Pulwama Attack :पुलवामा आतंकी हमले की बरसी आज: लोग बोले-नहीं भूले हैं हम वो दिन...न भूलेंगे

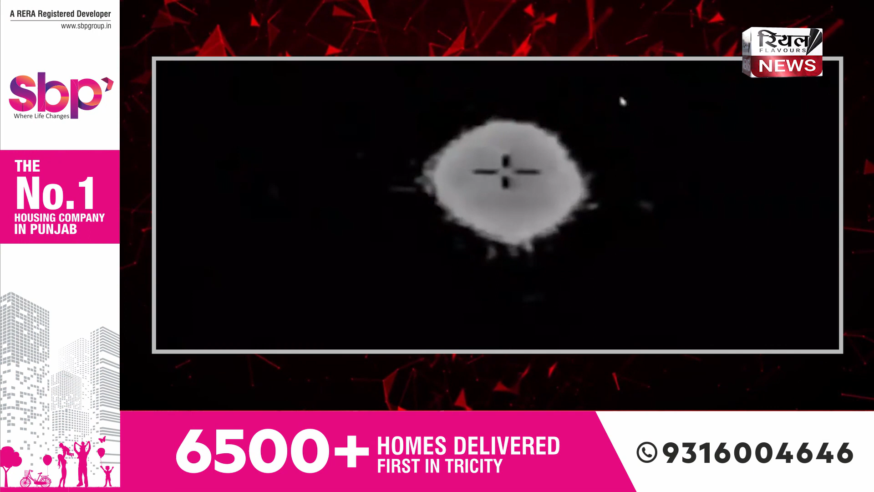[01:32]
जैसे ही सामने से आ रही एसयूवी जवानों के काफिले से टकराई, वैसे ही उसमें विस्फोट हो गया।